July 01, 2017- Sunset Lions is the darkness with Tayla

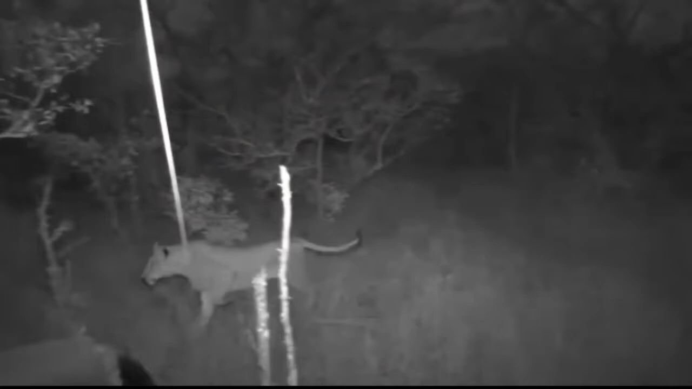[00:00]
Right, so what's just happened now is there's some kudu alarming at the back and I kid you not, these lions jumped up.
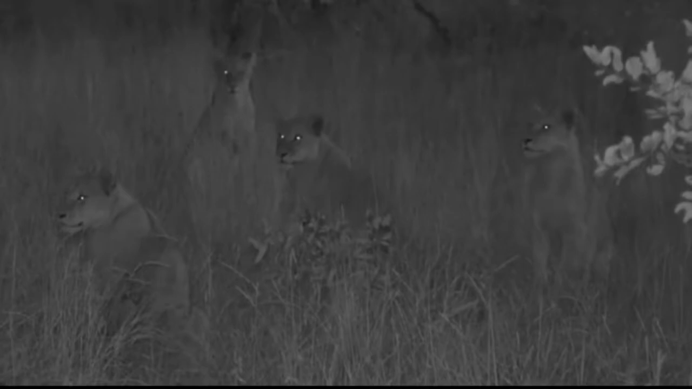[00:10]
They didn't even give it a second thought. One lioness has run back to the car, that's why he saw Sebastian panning like that, he was trying to keep on it.
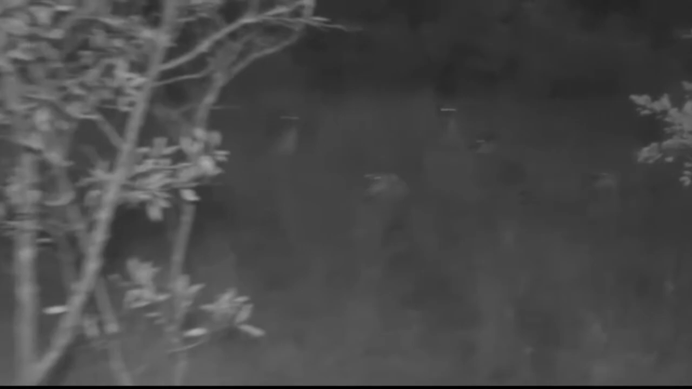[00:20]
Now there go the adults and the cubs have been told to stay put. This is a very good sign for us of course. Here's a lioness coming right towards the car and if you're wondering why all of a sudden your screen is black and white you can stop banging your computer now, we are in infrared because I know that's the first thing I would do you know,
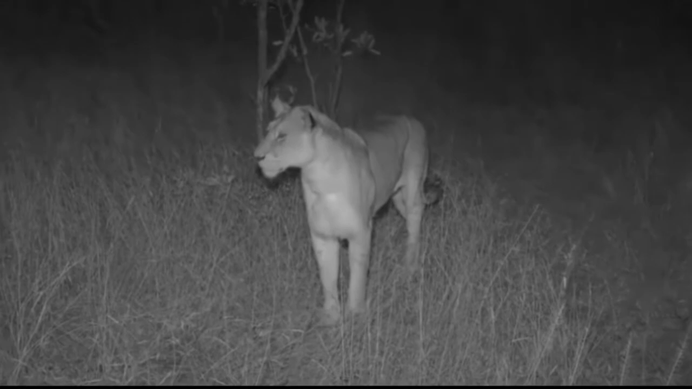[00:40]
if I haven't switched it on and off again and then I'll bang you know sort of give it a beating then try and get it to work again but she's walking right next to the car and she's approached us and and if you are worried if I say that our safety is in jeopardy don't worry it's not she wouldn't walk here if she didn't feel comfortable with us and she is not interested
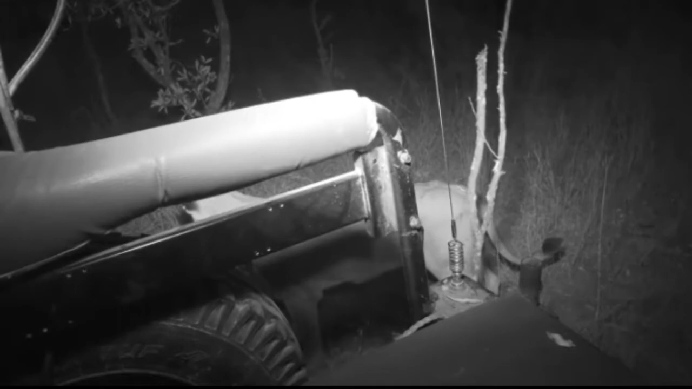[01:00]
in us we do not look like anything that she would want to eat but they are responding to those alarming alarm calls of the kudu.
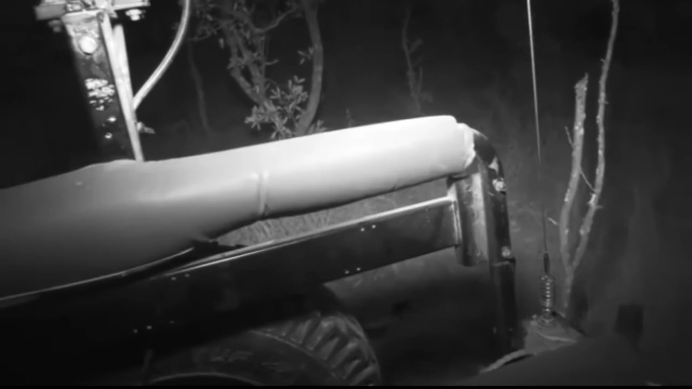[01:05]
I don't know if it's the lions that startled them because it's quite a distance away and I think that these lionesses know that I think that they are going to take advantage of the kudu being frightened about something else and then perhaps try and sneak up on them you'll see the little kudu is now
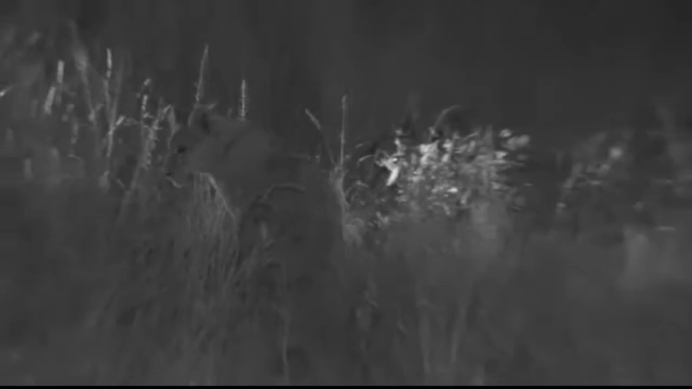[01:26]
starting to follow but they're not supposed to be they've been told the rest of them all sitting there but of course you get one or two that don't like to listen is that lion still behind us she gone okay yeah they're all gone okay let's go let's keep following the adults then I think
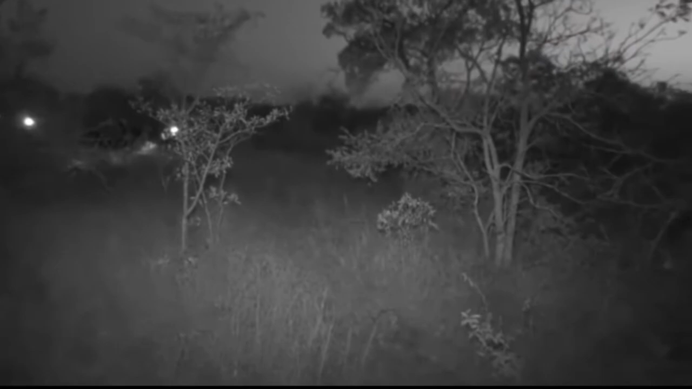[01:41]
that's what our plan is going to be so now we need a reverse I have to put lights on now that's
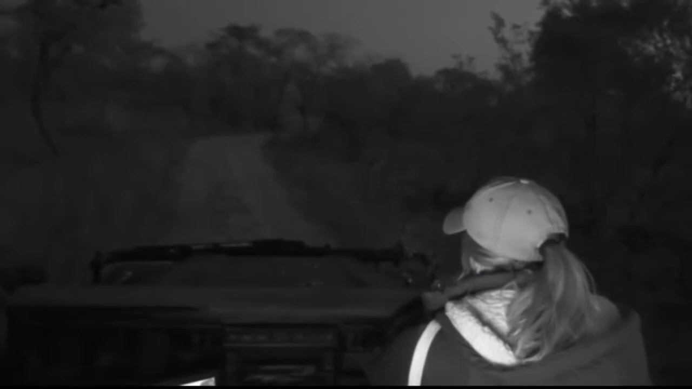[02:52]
just because they are moving around we're lucky we've got infrared are you a little bit sore what are those on her back leg are those bite marks and cuts and things she seems to have
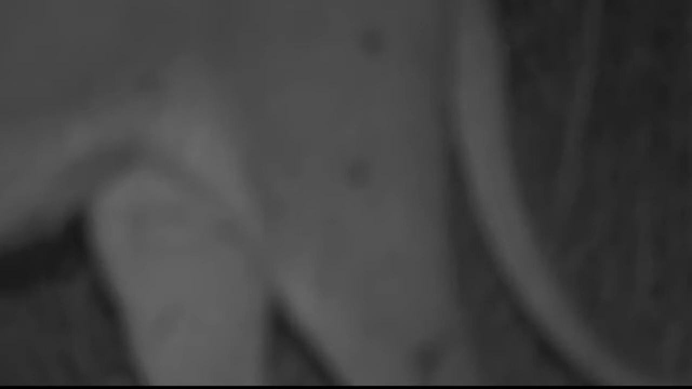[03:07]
let's have a look it looks like it here it looks like she's
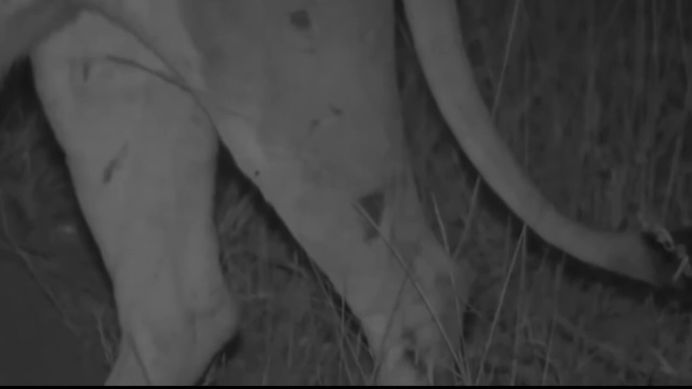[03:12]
oh my goodness you look like you've been on the wall she does look a bit sore see that back left slightly stiff it almost looks like she's stiff in her hips so maybe she has had a battle things like this can often happen when lions are hunting taking down large prey you can imagine they can injure them
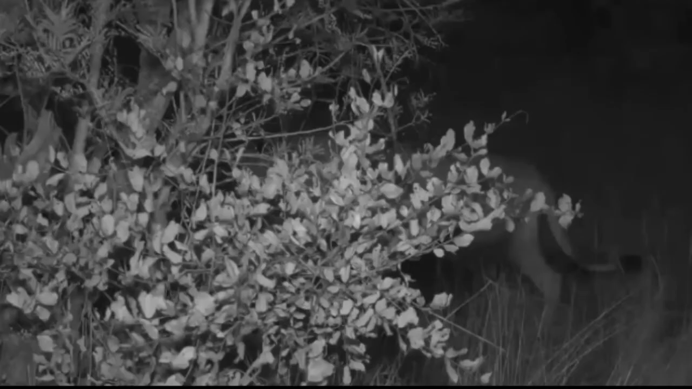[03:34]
definitely think she's slightly sore and it could be why she's hanging back as well so she might not necessarily partake in the main hunt you know what I'm thinking Seb I wonder if we don't go around onto that other road that we were on earlier quarry pan road because I think that's where they're going let's do that and she's just going to slowly start catching up with them but I think
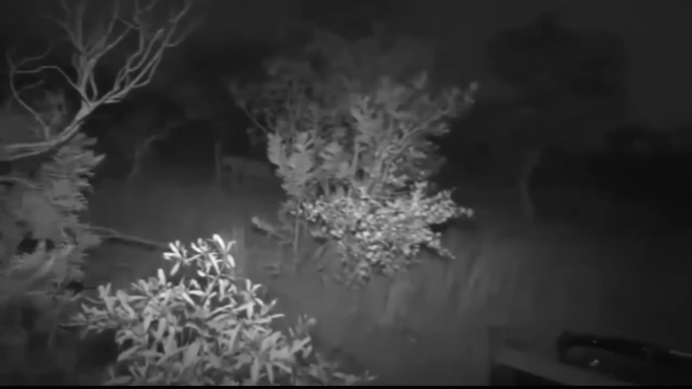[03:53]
that's the direction that they're going and we're not going to hang around with the cubs
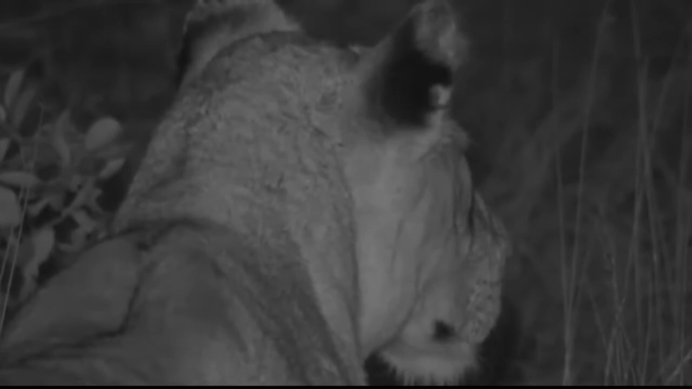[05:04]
but ears pricked forward trying to pinpoint where those kudu were did you hear that crunching very subtle but it's there I can even hear it with my own ears now if I can hear it imagine something like a kudu which has got much larger ears and is able to pick up sounds from all sorts of directions